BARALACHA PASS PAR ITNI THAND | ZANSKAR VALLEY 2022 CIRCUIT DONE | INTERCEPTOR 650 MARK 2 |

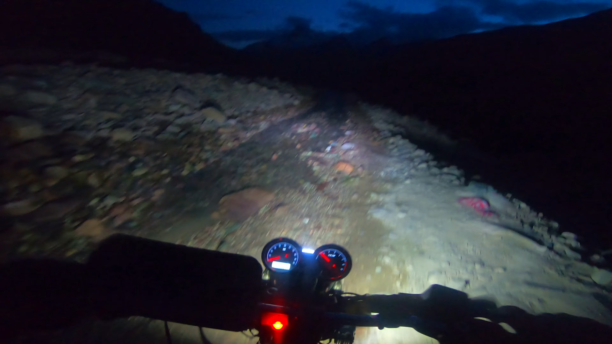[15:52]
यह रात के टाइम कहां वाटर क्रॉसिंग आ गई पानी जादा नहीं है मगर पत्थर अनीवन पड़े हैं यहाँ पर देखो पूरा मौल स्केरी सा लग रहा है नहीं हाँ रात को पहाड ऐसी दिखते हैं भाई सामने मले देखो